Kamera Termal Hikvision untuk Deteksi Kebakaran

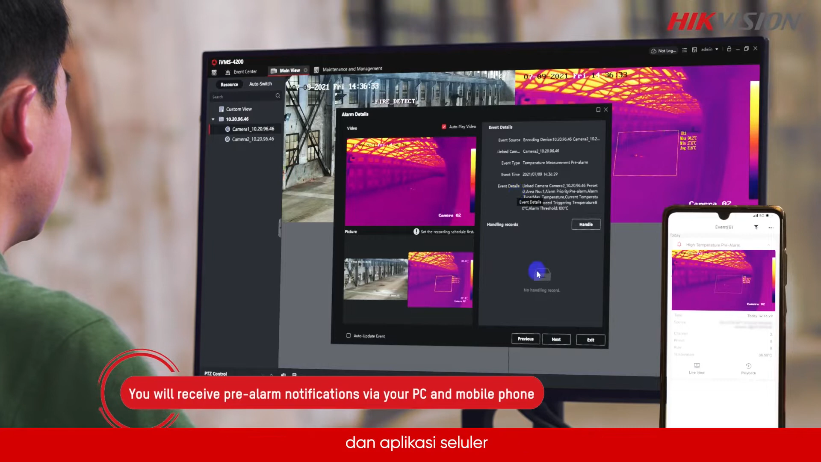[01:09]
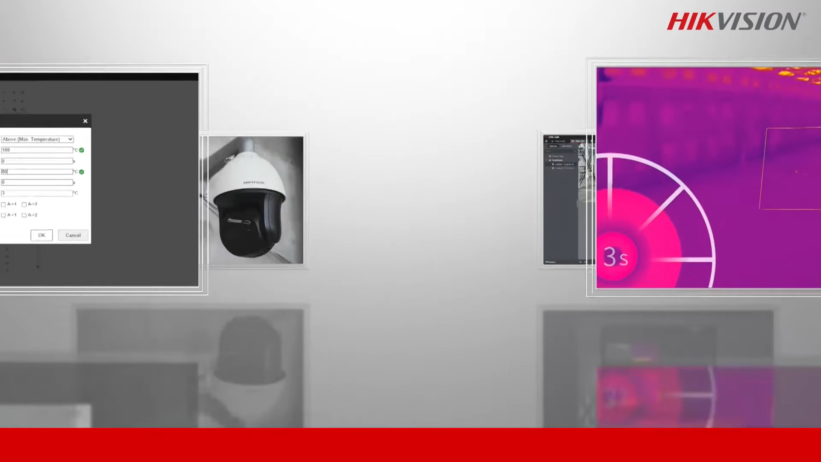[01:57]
You spotted the fire risks quickly and sent instant alerts, giving you enough time to respond.
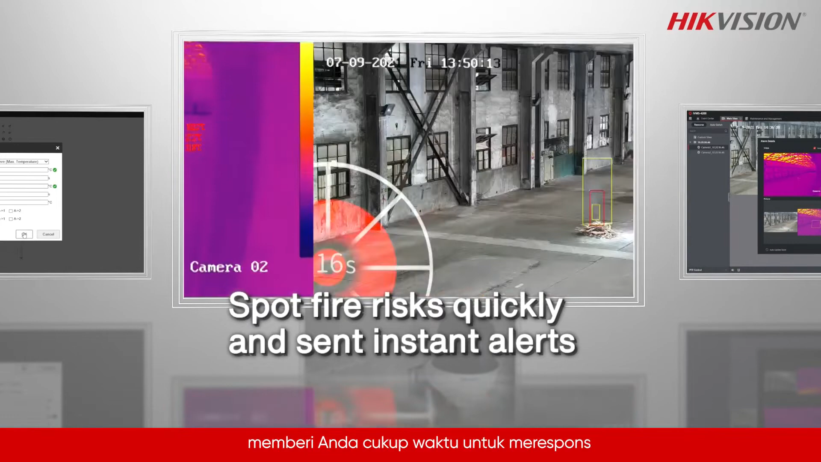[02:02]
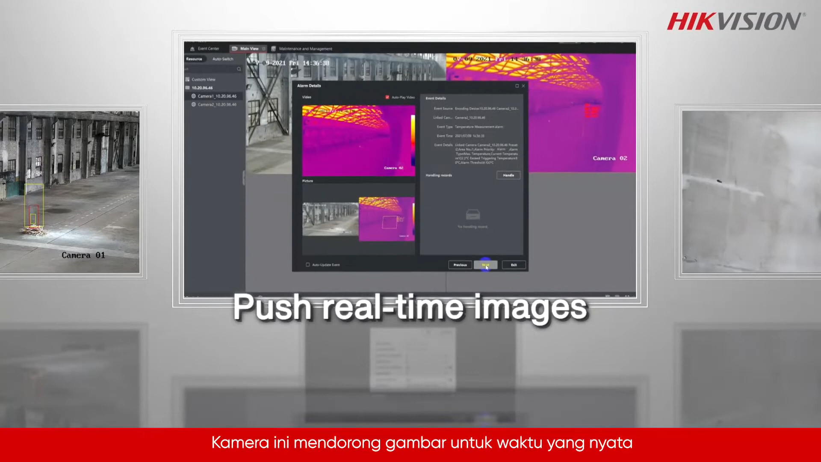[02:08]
These cameras push real-time images when spotting a temperature anomaly or a fire if you can see the situation before you get there.
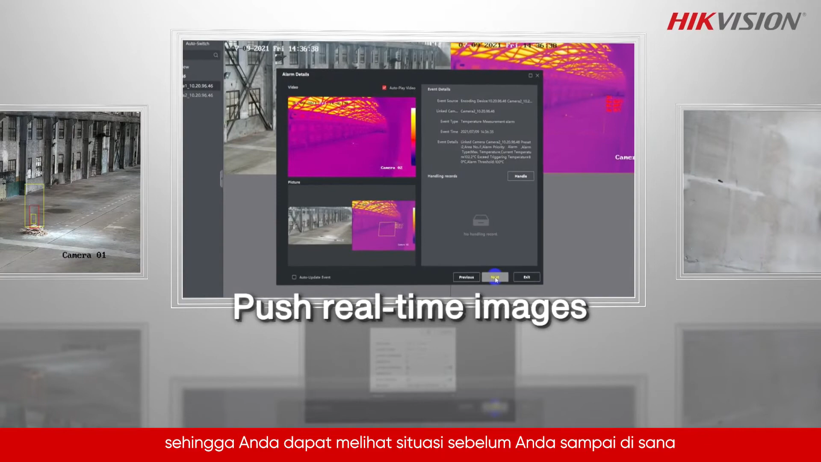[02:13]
The thermal speed dome has a wide field